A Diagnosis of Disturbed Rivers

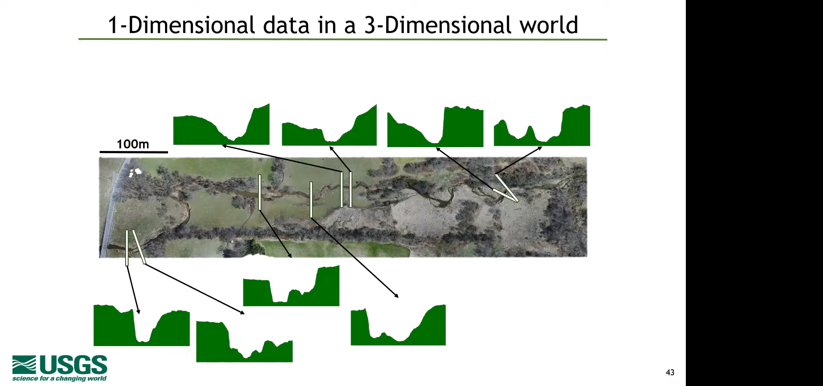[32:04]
survey the channel and where you put in bank pens but we live in a world now where we can get 3d data
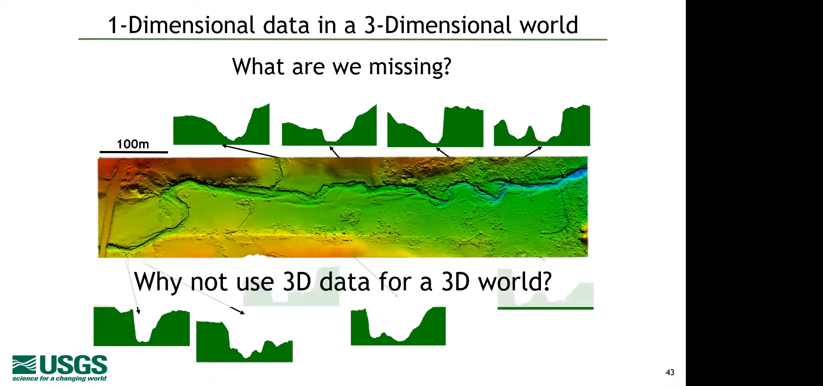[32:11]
from lidar we can look at the complete picture of stream channels and probably get an idea of where erosion is occurring occurring in a stream channel so we've got airborne
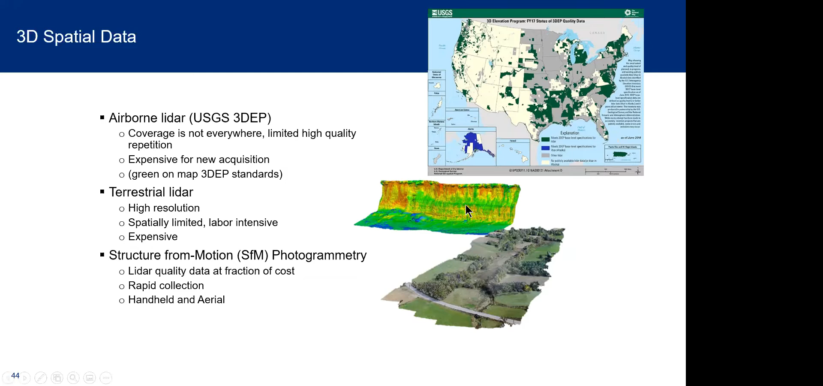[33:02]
the airplane or by the terrestrial lidar they generate exact distances and generate three-dimensional information about the shape of the earth and its surface characteristics depending on the unit this can have accuracies at the centimeter scale so this is an example of a lidar image again from the plane we're shooting down and what we're using is the lowest return because we when we send down the light pole light pulse we actually will pick up the canopy
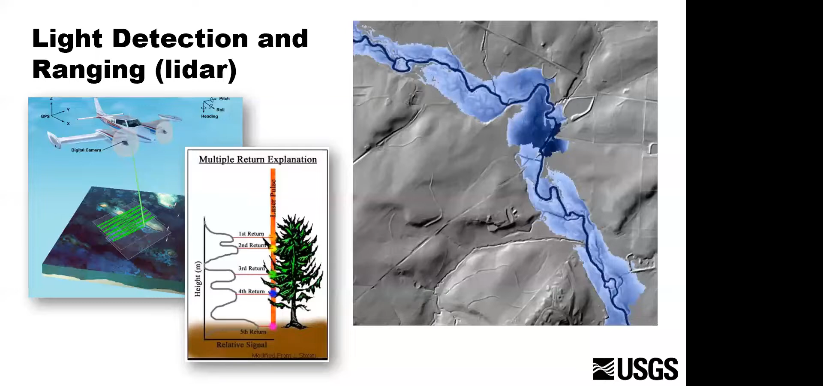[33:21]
so what we use is the lowest return to the ground and we can generate a
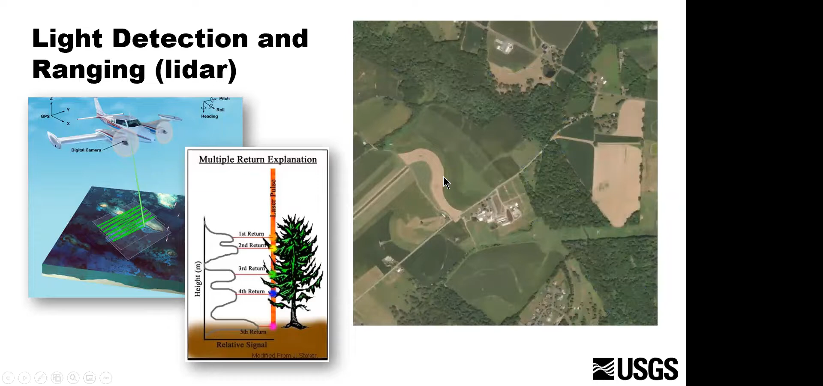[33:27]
digital elevation model that's very accurate now the beauty of this is if you have lidar images over time you can detect geomorphic morphic change this is huge so this is an example of we're looking at change in time from 2004 to 2018 and sure you see some structural changes you know in roads and stuff but here's just one area of the channel blown up
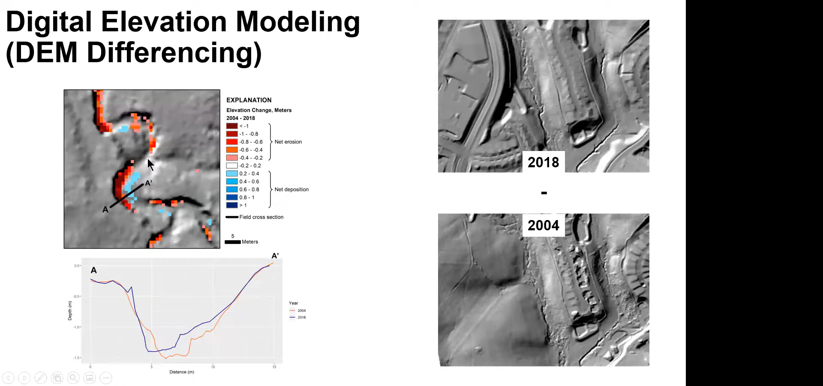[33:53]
where you can see where it's eroding and where it's degrading another example of this is the little patuxent